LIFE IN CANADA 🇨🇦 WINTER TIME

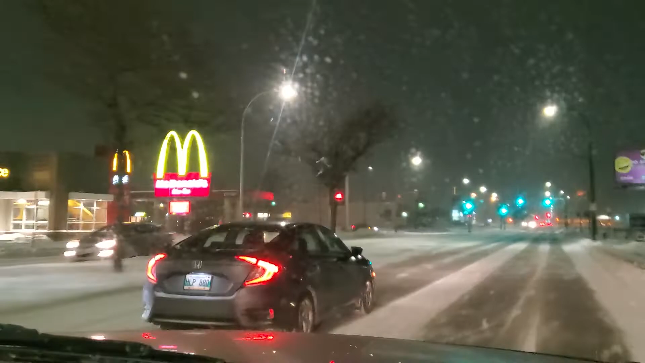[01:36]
McDonald's is Little Christmas Ayan o, tingin yung mga building Kaya pagkaganito,